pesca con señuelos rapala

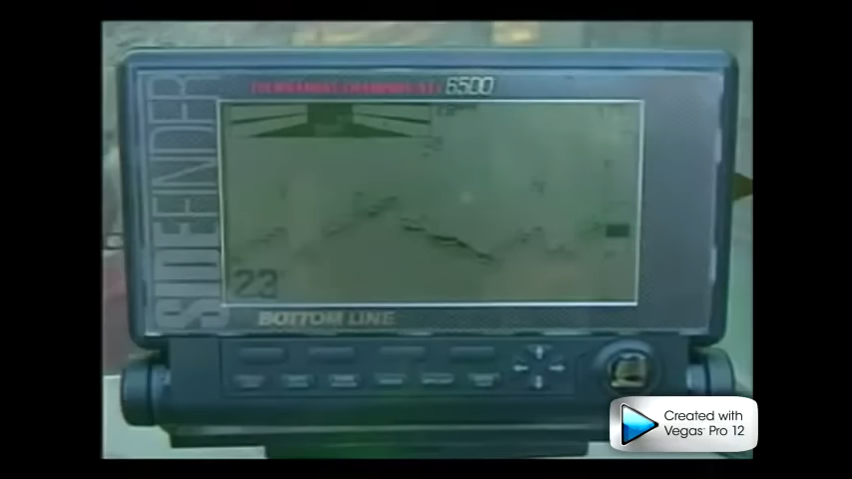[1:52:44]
Mucho antes de que el hombre lo descubriera, las criaturas acuáticas conocían el sonar. De hecho, viven y mueren por ello.